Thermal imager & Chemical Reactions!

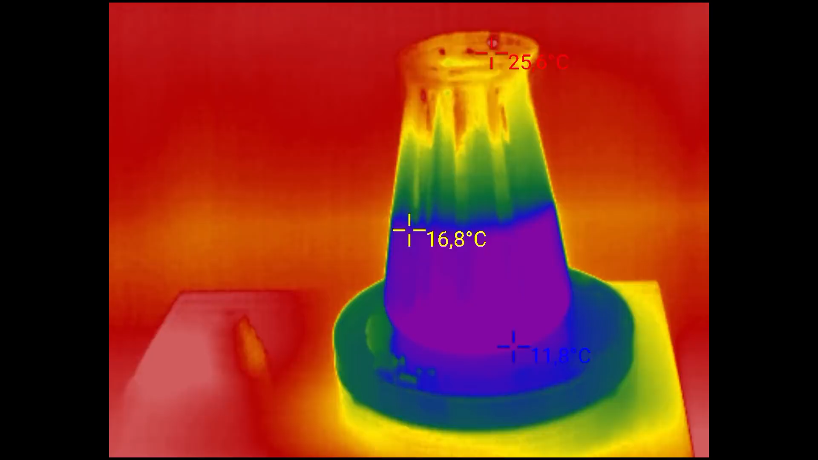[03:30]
On screen: spot 16.8°C, min 11.8°C
The initial temperature of water was about 20 degrees.
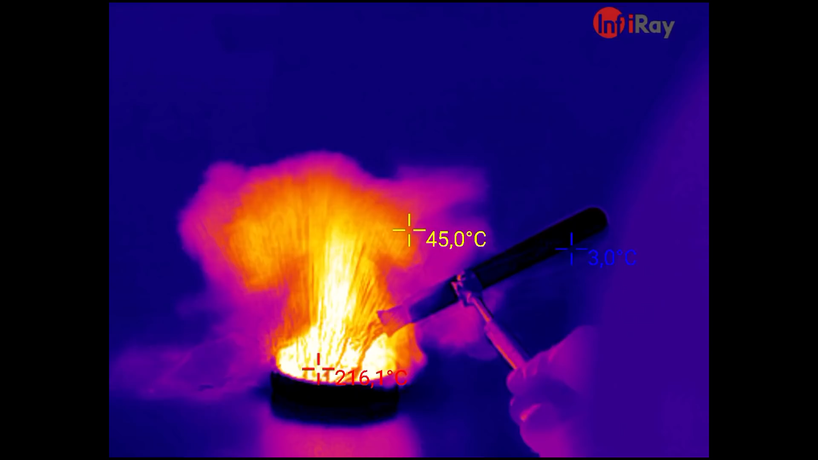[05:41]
The maximum temperature of this reaction reached 242 degrees.
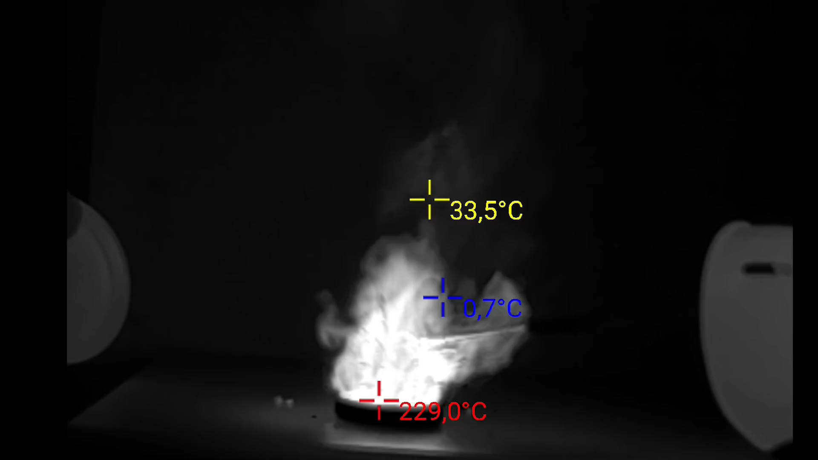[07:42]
On screen: max 229.0°C
So, having mixed two cryogenic liquids at minus 30 degrees,
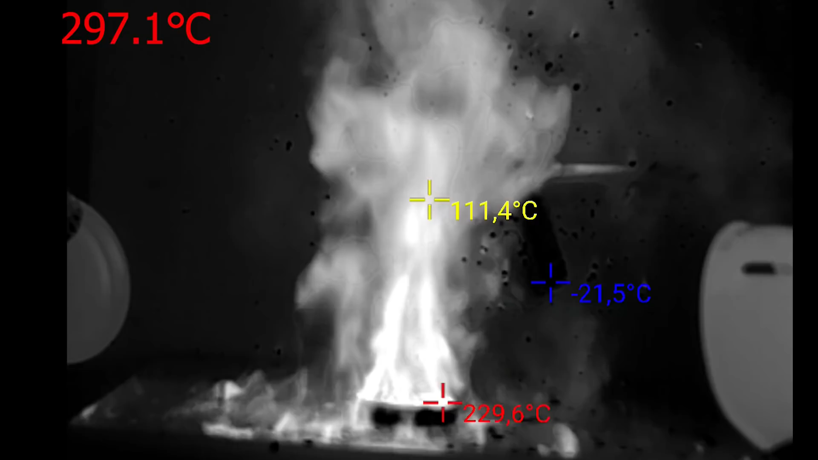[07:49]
On screen: spot 111.4°C, min -21.5°C
we got the temperature of nearly 300 degrees